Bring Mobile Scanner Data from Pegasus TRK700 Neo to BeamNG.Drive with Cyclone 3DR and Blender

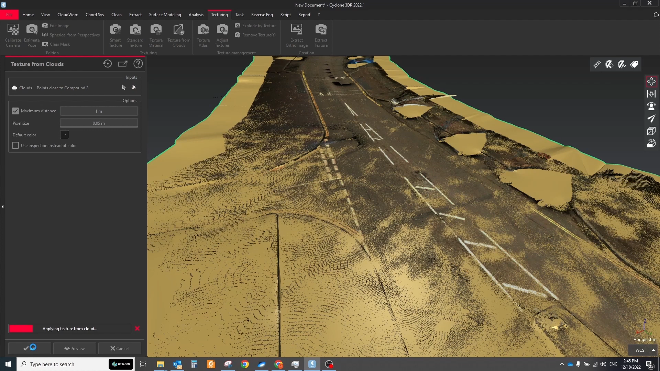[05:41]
This tool uses the colors from point cloud to add a texture on the mesh. Optionally, set the maximum distance.
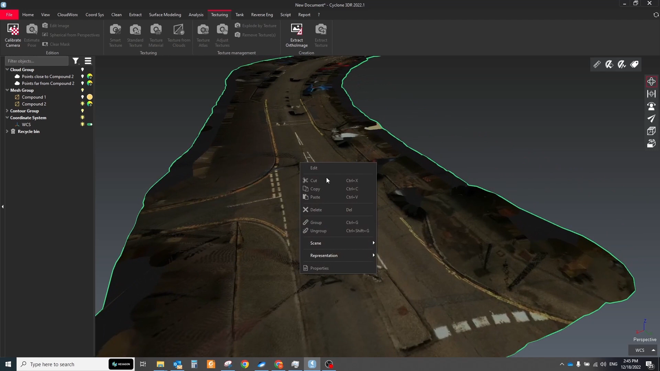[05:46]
It defines the threshold above which the closest point of the cloud is rejected and will not be used for texturing the face.
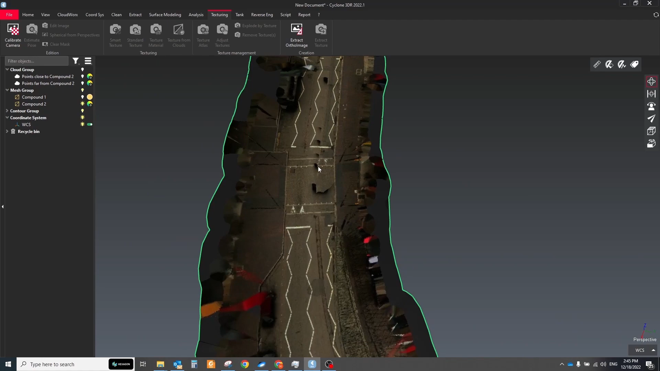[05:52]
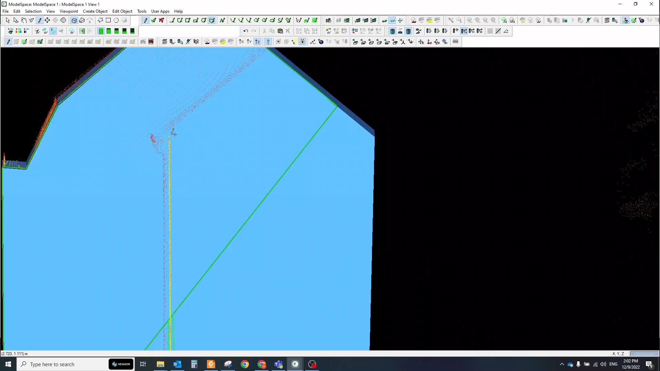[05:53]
For building we can use different kind of approach.
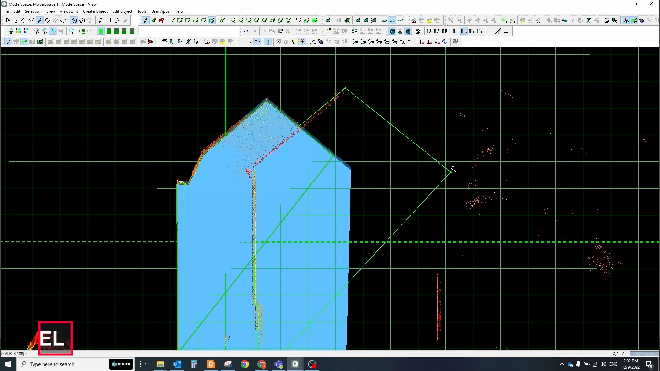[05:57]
I decided to create manually a simple shape of each building because a lot of walls are covered by trees and creating nice triangulation from this data is not possible.
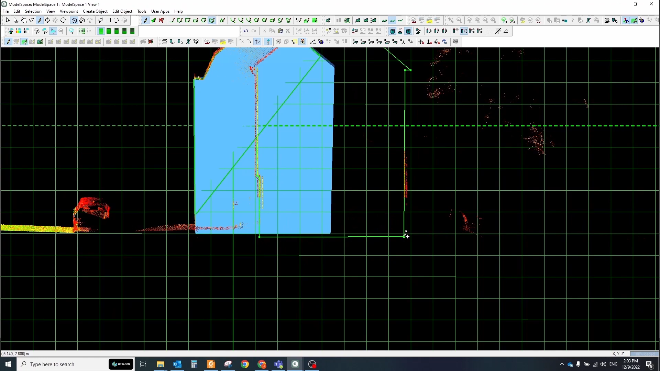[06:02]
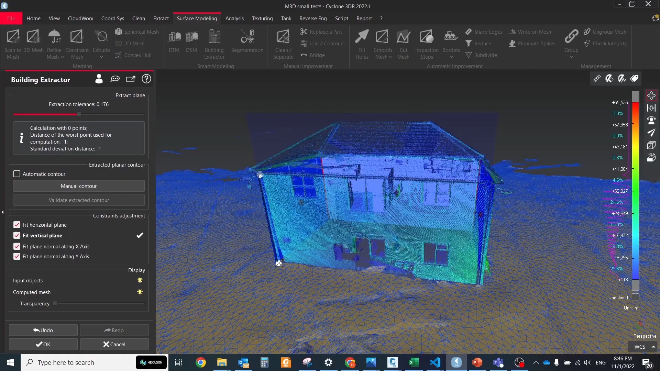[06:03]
For the same reason I didn't use here building extractor tool,
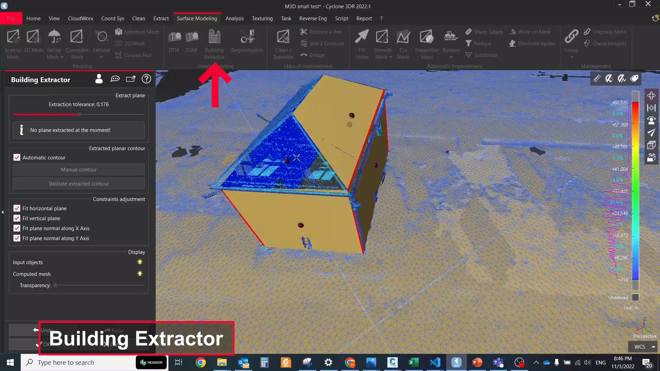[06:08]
but in some other projects we can use this tool.
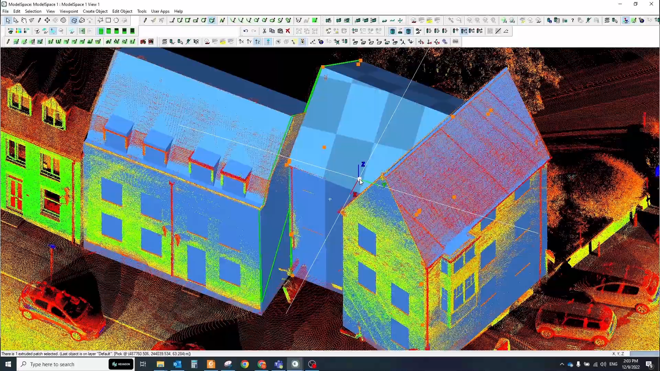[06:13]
The main goal here is to get a very simple shape for each building to get a similar
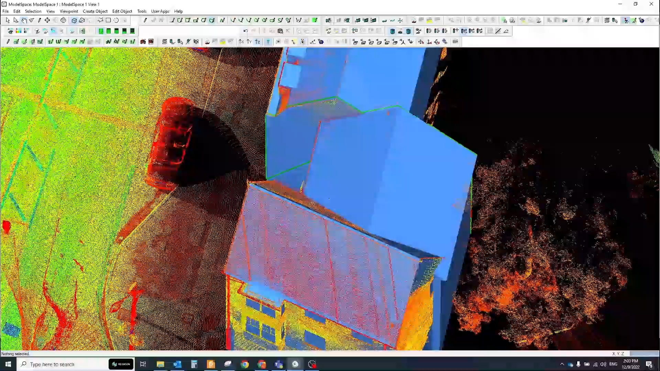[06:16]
to reality visual representation and at the same time not overload our computer.
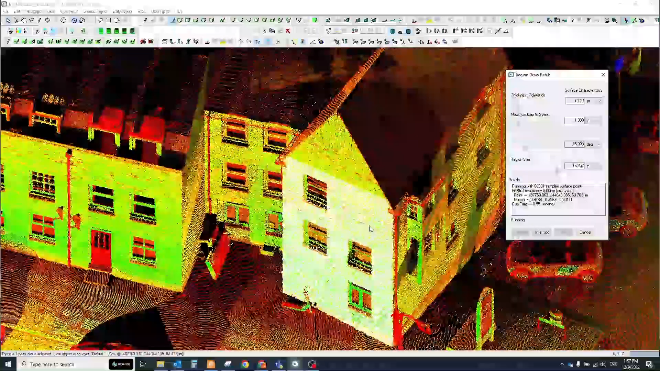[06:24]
So I used cyclone model to create all buildings and fences because
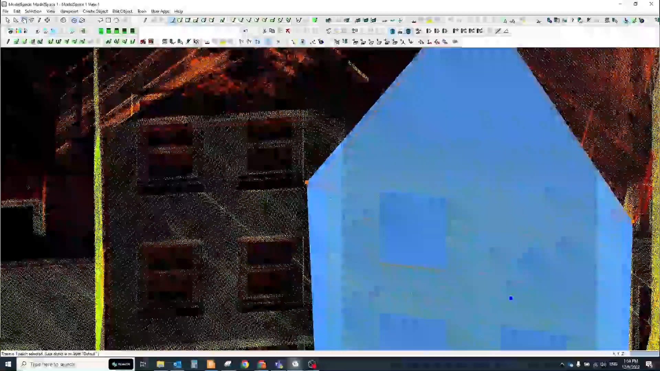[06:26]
this software has a lot of tools for auto-fitting different elements into the point cloud.
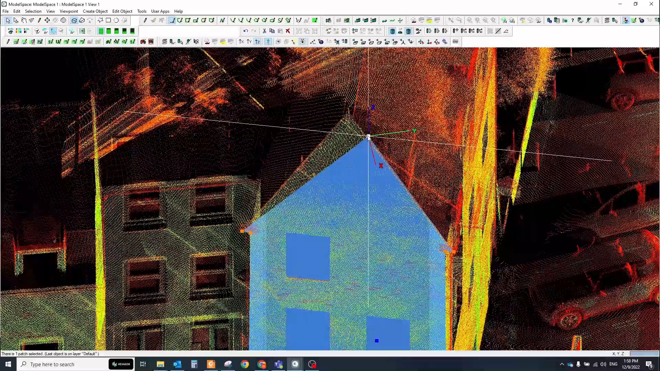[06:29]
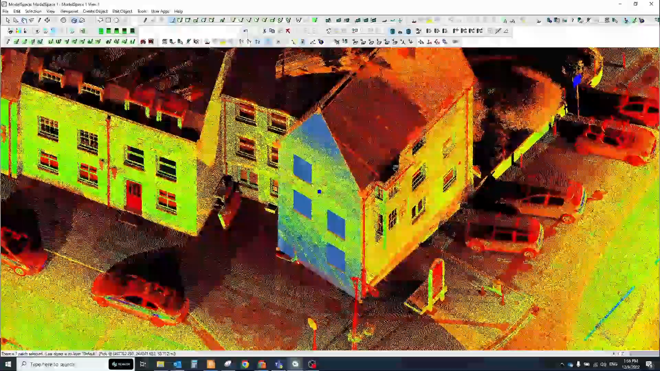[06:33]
And from the segmented point cloud layers, I took the below layers.
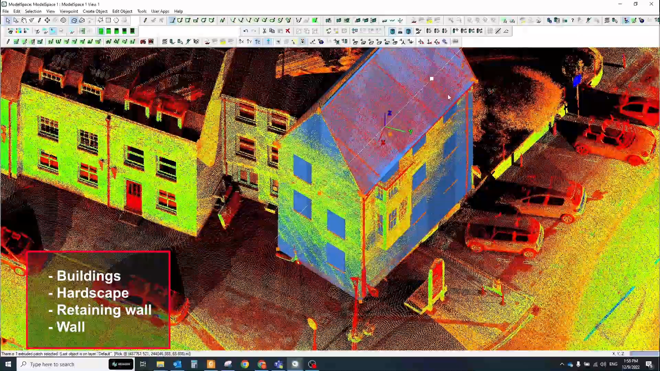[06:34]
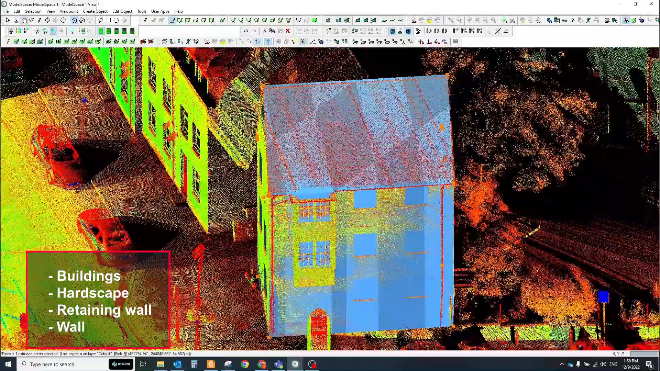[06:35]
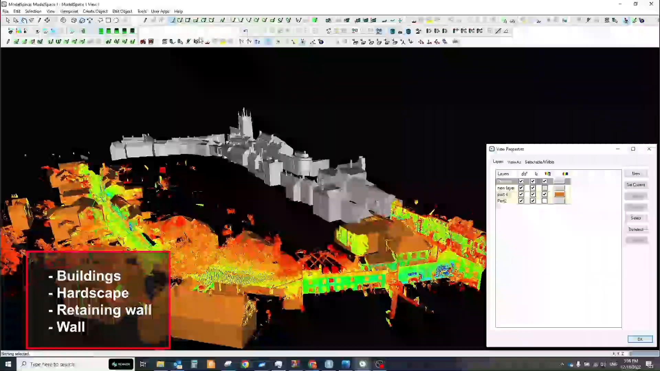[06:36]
When all elements are done, we should transfer them to cyclone 3Di via DXF format.
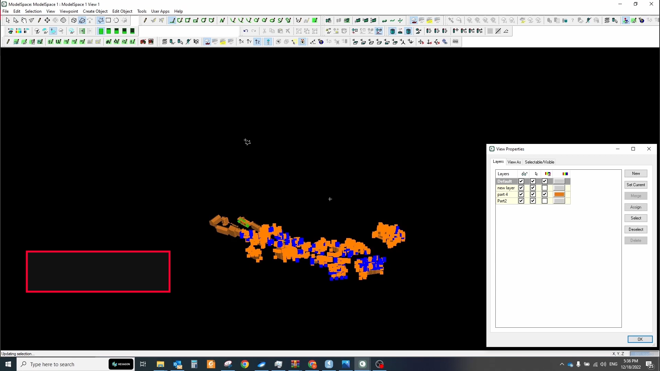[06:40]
While importing the 3D model to cyclone 3Di, choose the fourth unit option to keep the right scale.
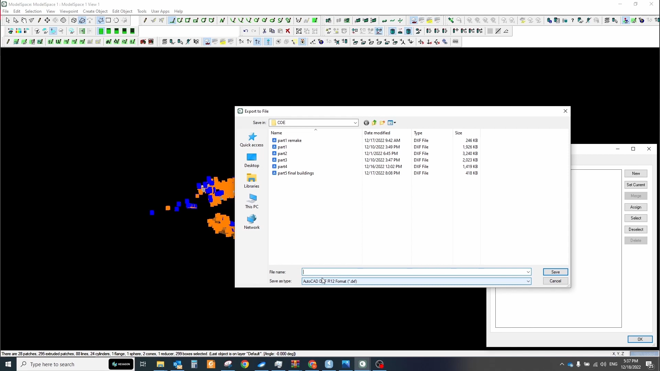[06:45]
You can create this sample model in any other software you like and copy them into cyclone 3Di.
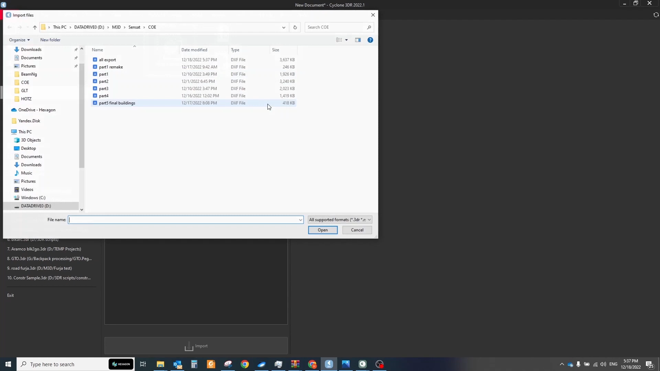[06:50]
It supports many popular formats like OBGFBX,
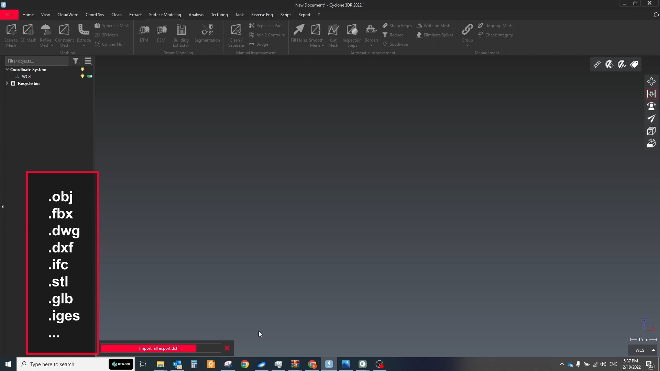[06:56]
DWG, IFC, STL, GLB, IGES and others.
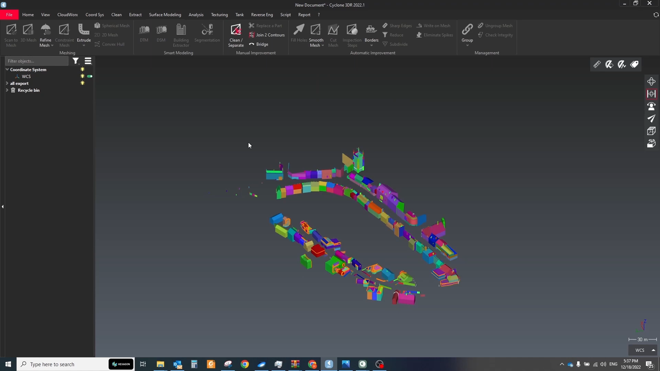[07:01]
Next, we need to check that all elements have the right normals orientation and ungroup it and colorize it to gold color then reverse all blue elements in the same workflow as with the road surface.